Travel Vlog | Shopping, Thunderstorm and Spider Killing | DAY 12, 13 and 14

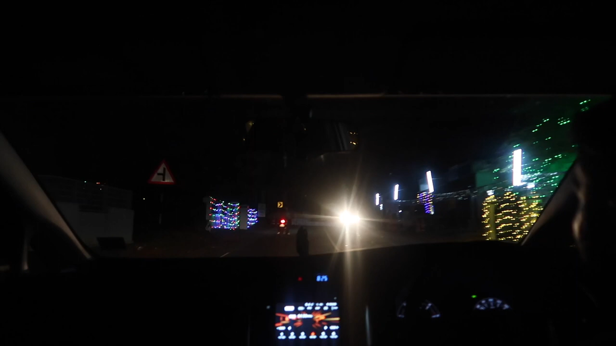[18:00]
Is that what that church flashing was? Yeah, church feast.
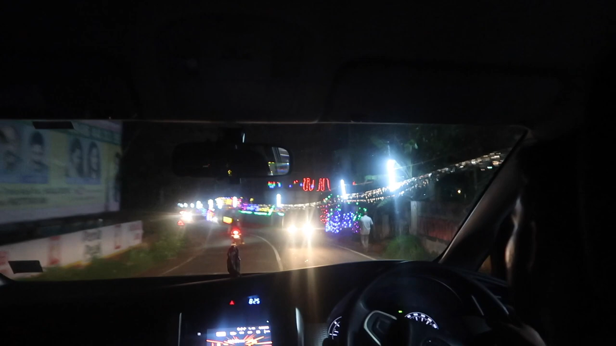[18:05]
Look, it's everywhere. It literally is. Some lights.